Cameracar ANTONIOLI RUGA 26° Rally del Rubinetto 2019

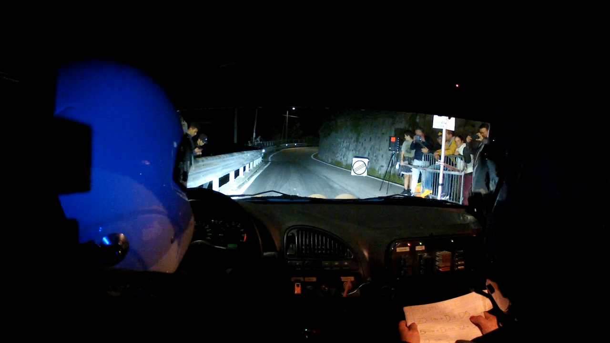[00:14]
5 4 3 2 1 vai 20 stai a destra e destra 5 5 stai a destra subito sinistra 5 per destra 4
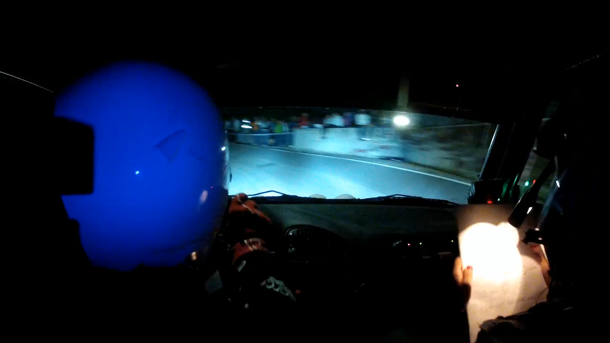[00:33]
20 stai a sinistra 100 alle piante stai a destra lunga
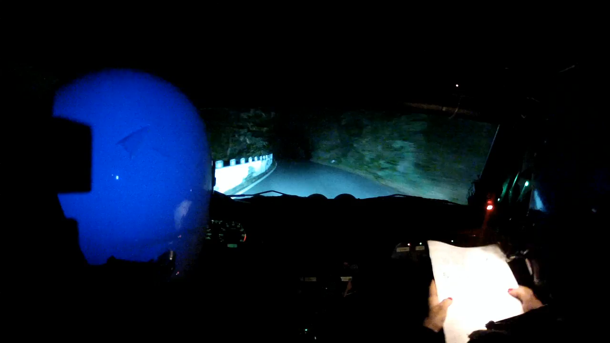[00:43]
50 stai a destra 70 attento chicane entra a sinistra
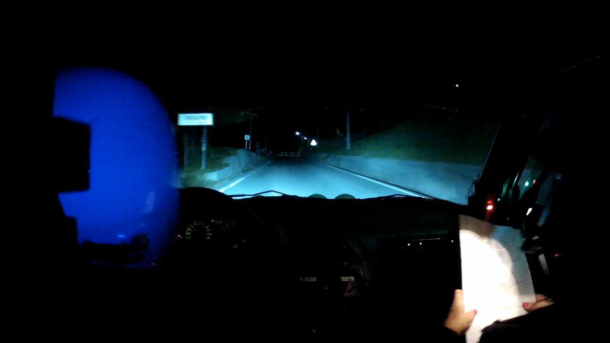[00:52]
5 stai a destra 40 stai a destra per alla casa stai a sinistra